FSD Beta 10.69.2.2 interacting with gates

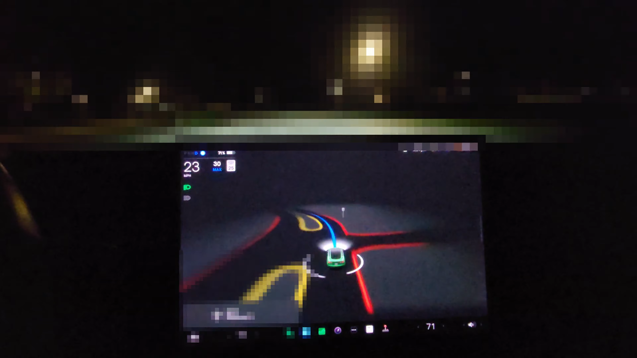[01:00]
And we can see the gate is being rendered a bit. The gate is opening. It's opened. The car knows it's clear to go. Now we're going to take a look at the gate from the other side. So again, the car turns in.
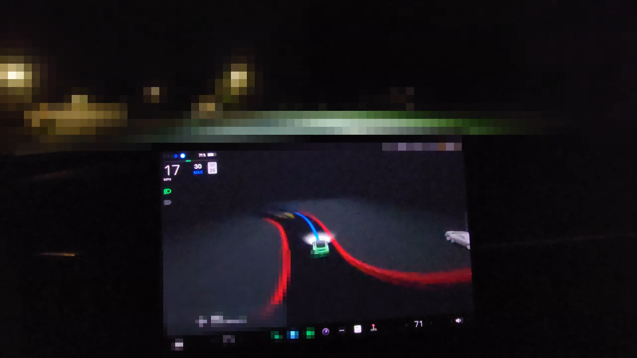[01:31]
I thought that was pretty cool. Exiting is a different story. It sees it, but it doesn't come to a graceful stop. Instead, it does that number.